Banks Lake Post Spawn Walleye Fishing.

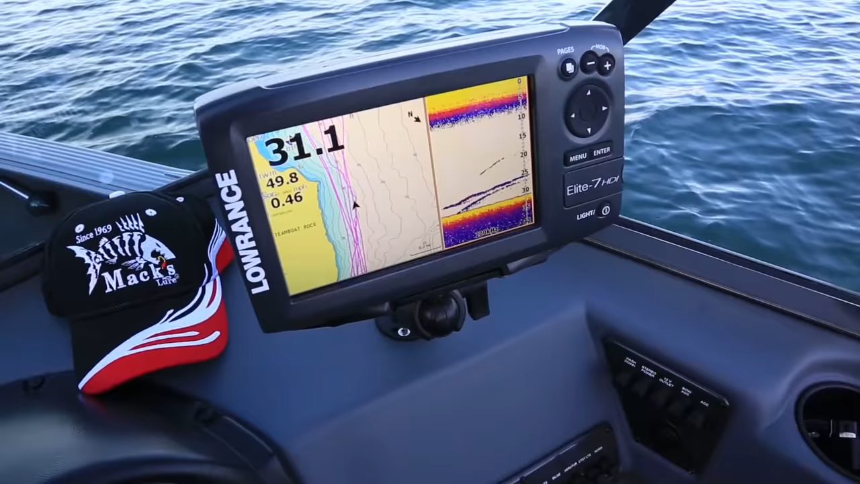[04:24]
But when you're seeing those fish up there suspended, we have a lot of white fish in Banks Lake. We have a lot of carp, rainbow.
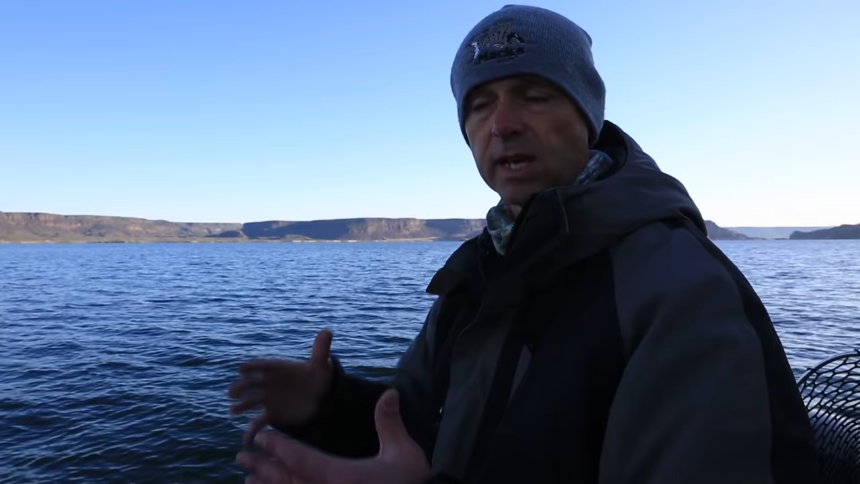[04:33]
But I think a lot of the time, this time of year with the water being cold or those fish that are suspended off the bottom are either white fish or most likely carp, one of the two.
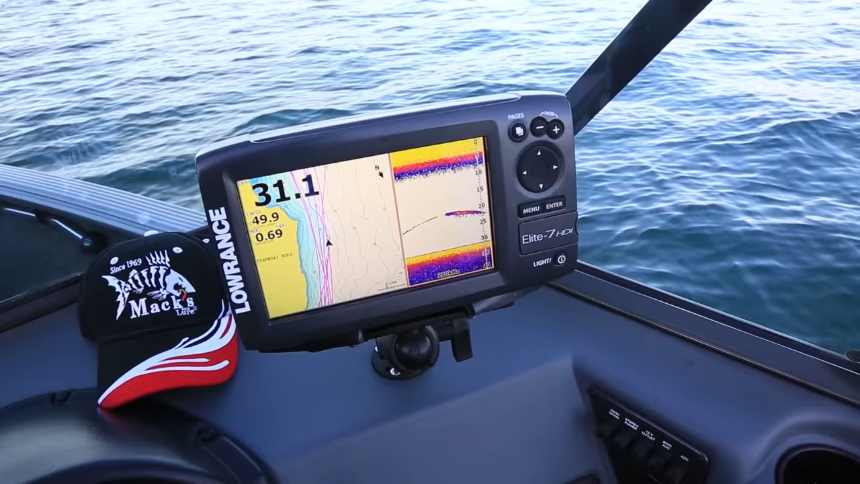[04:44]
But the walleye typically this time of year are feeding on the bottom.